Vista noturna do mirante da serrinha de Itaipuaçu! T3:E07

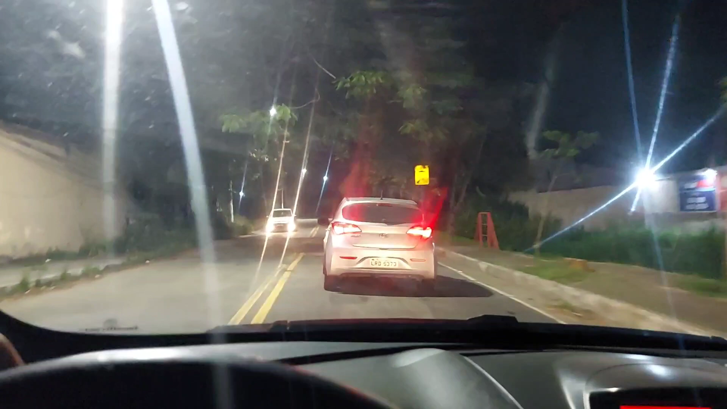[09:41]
Aqui parece com Cabo Frio. Cabo Frio também é uma cidade que tem um buraco pra cada habitante.
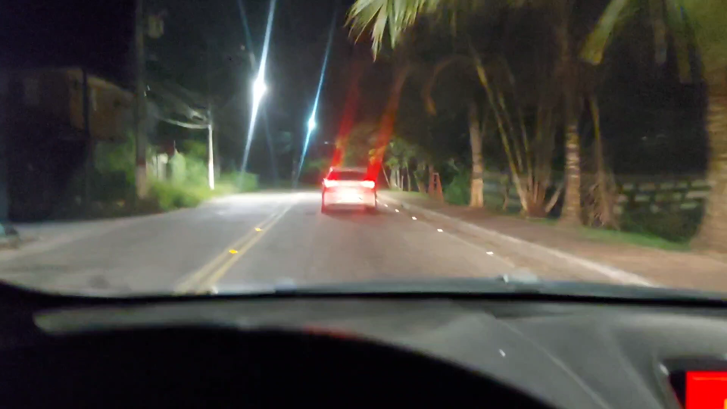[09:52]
É incrível o Cabo Frio. E os buracos que você demora e acaba com o seu carro. Aí, várias curvinhas sinuosas. Assim, pra não dizer perigosas.
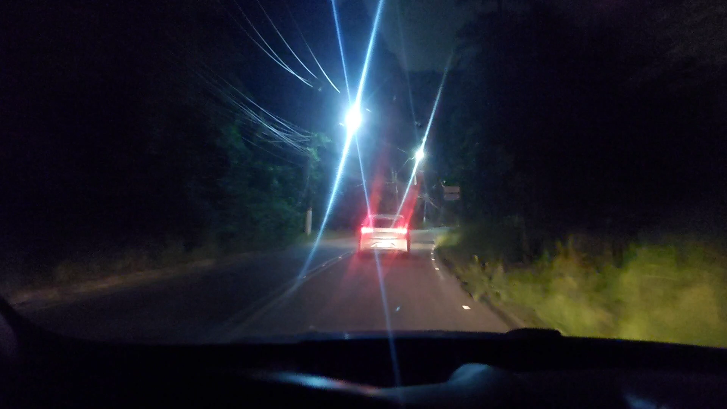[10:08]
Mas aqui não tem como você imprimir uma velocidade muito grande. Aqui você fica no máximo a 40. 40 já é uma velocidade bem... Bem razoável pra cá.
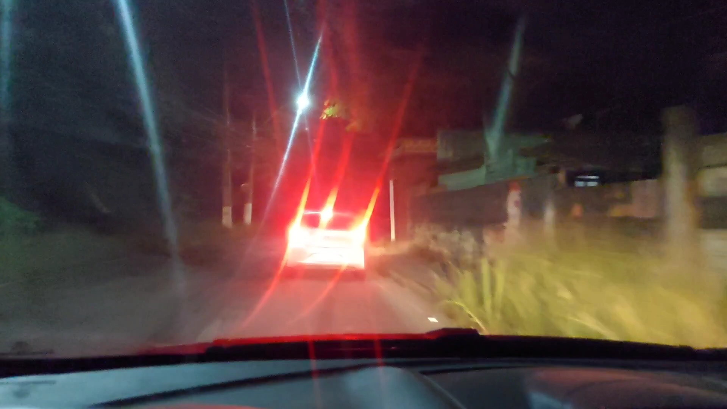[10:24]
Buraco. Olha a quantidade de buraco. Tá vendo? Essas águas aí, aqui do lado esquerdo, é a encosta da montanha. Aí é que tá sempre minando água por causa disso, né? Hum. Doideira, cara. Olha aí. Quase chegando no recanto.
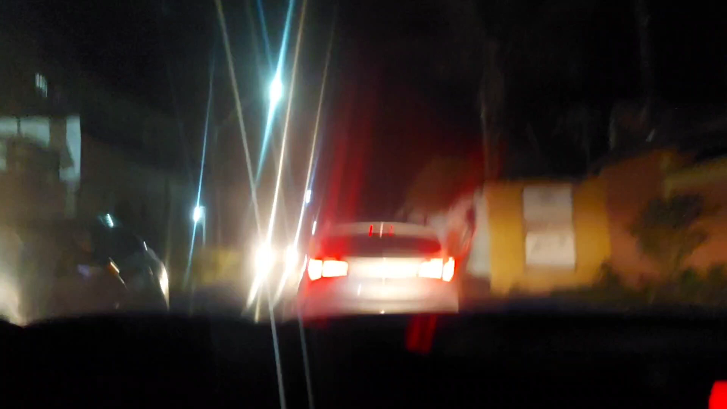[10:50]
Mureza.
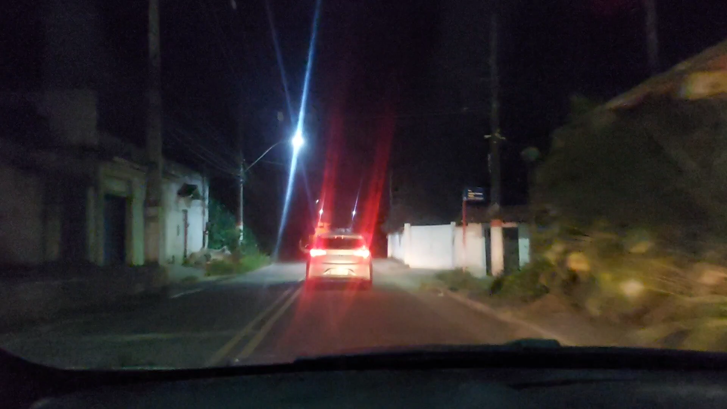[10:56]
Esses caminhos aí noturnos aí. Agora eu passei pra ir lá, levar. Agora, ó. Tô retornando pra... Mairon.
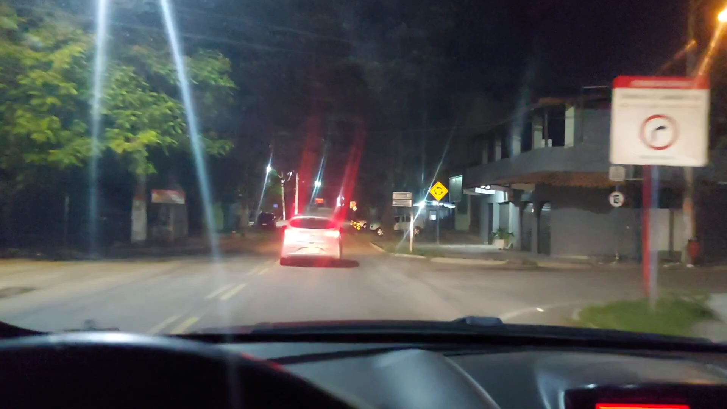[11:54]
Acho que é R$3,50, R$4,00. Só pra atravessar a serra. E a garagem dos vermelhinhos, tá vendo? Dos ônibus.
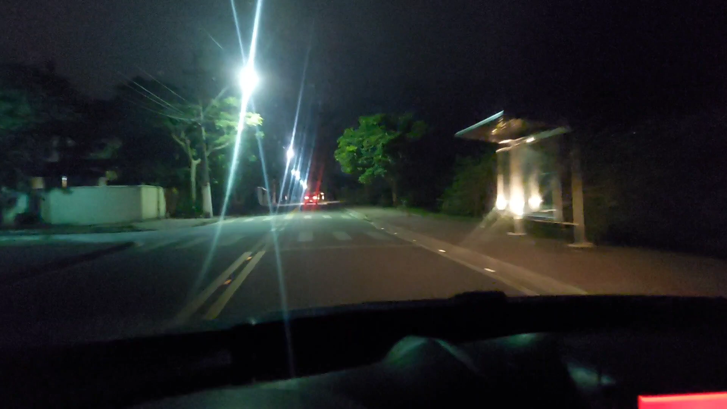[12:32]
É muito rápido. Esse bairro aqui, o bairro do recanto, é um bairro muito... Como é que eu vou te dizer? Muito... Muito deserto. Muita paz. É... A impressão que eu tenho é que... É veraneio.
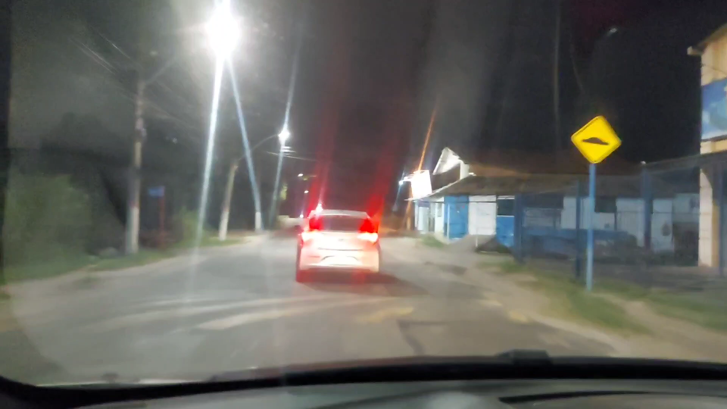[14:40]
Aqui a gente já saiu do recanto. A gente tá chegando num barroco.
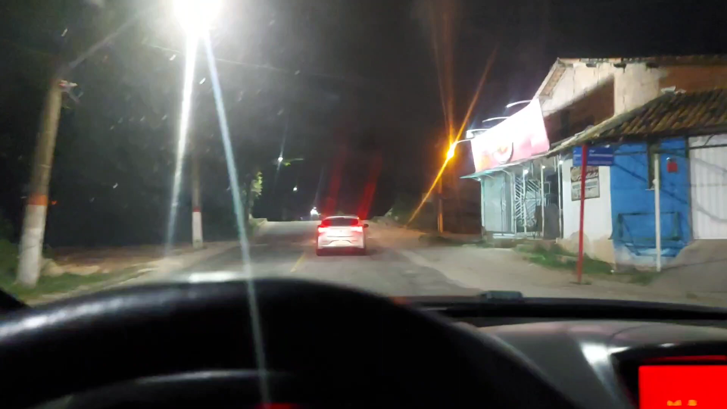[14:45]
Que é onde tem a maioria dos bares, né? Barroco. Tem muito bar. Muita opção pra você se divertir. No final de semana. Hoje, ou quinta-feira, né?
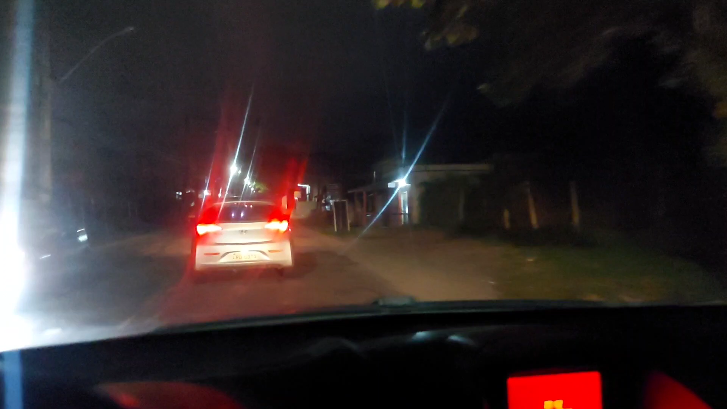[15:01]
Provavelmente, não deva ter muita coisa aberta. Mas sexta, sábado e domingo, principalmente no calor, fica cheio. Aí, o cara tem que andar fazendo zigue-zague ali, viu? O cara da frente. De tanto buraco que tem. Caramba, tá começando a chover.
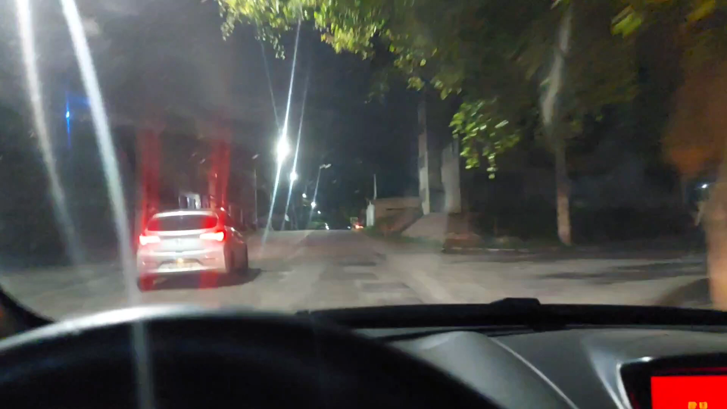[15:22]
Começando a cair uns pinguinhos aqui no para-brilho do carro, viu? Será que vai começar a chover? Vamos nessa.
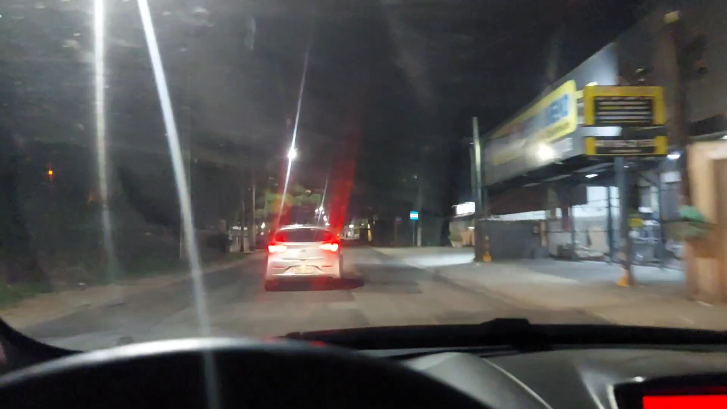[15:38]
Aperta. Na frente, eu vou dobrar pra direita.
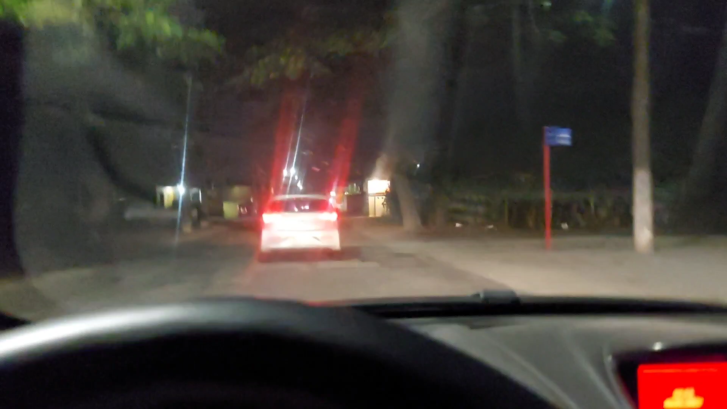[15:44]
Pegar um asfalto mais novo. Eu não sou bobo, né? Vou pegar a direita aqui, ó. Aí, aqui, atrás aqui, ó. Eu já pego a 34. A 34 é uma rua transversal. Que ela começa aqui e vai até o final do loteamento do Jardim Atlântico. Ela corta todas as fases do loteamento.
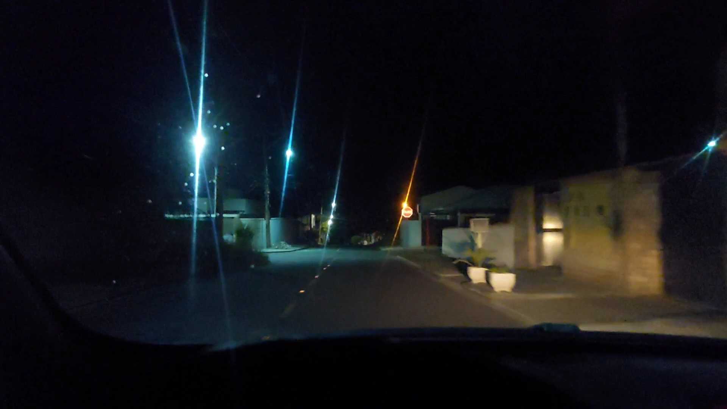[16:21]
É isso aí. Vou dobrar pra esquerda aqui. Tem umas casinhas maneirinhas, ó.
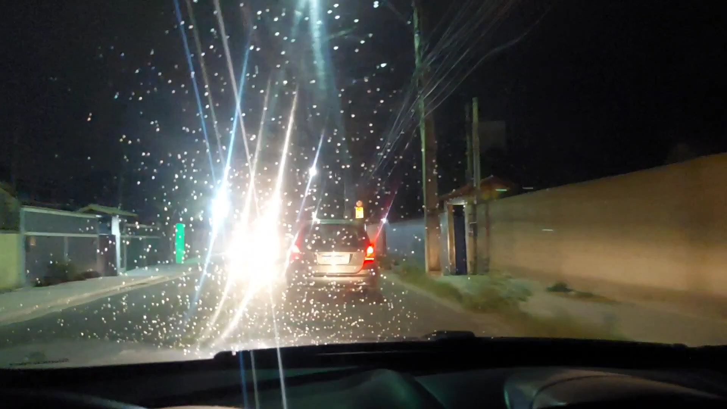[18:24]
Informações comuns. Vai, tá começando a chover mesmo. Vamos nessa.
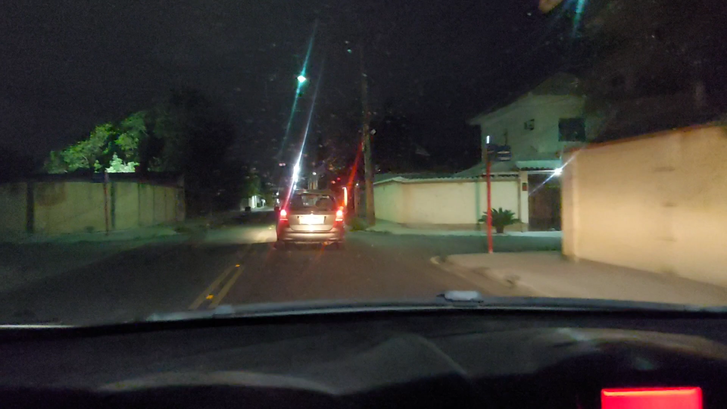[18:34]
Tomara que não fique só nessas gotinhas aí.
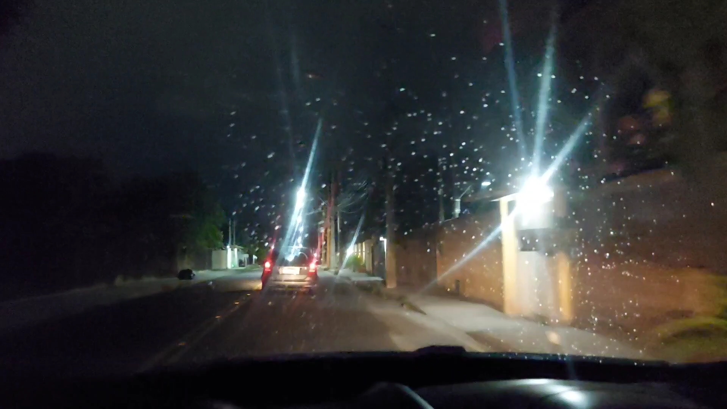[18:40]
Tomara que dê pelo menos pra molhar o chão. Pra refrescar a noite. Embora já estejamos com o horário avançado, né? Enfim, a sexta-feira tá quase acabando.
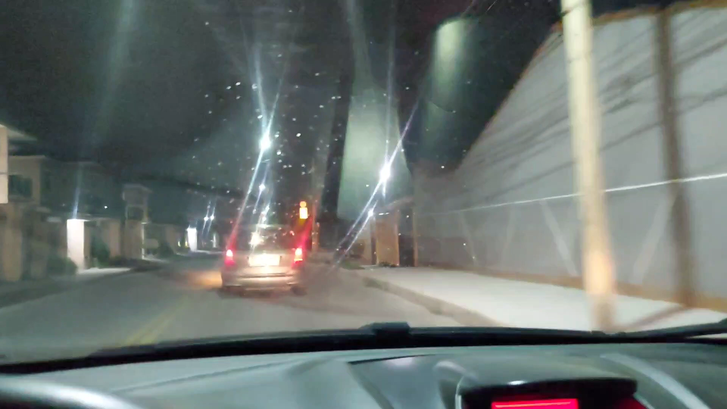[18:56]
Sexta não. Quinta-feira tá quase acabando. Olha aí. Isso aqui atrapalha demais, ó. Limpar aqui, dar uma espirrada aqui. Difícil é ter uma câmera que faça a imagem noturna 100%, né? Muito difícil. Aí você tem que ficar com essa imagem meia boca aí, mas... Mesmo assim dá pra passar a informação.